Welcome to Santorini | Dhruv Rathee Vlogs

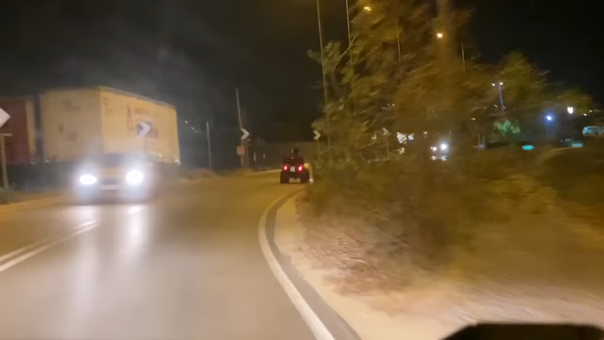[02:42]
So it's already 10 PM and we have another problem because the road right in front of the hotel is blocked. You're not allowed to go through.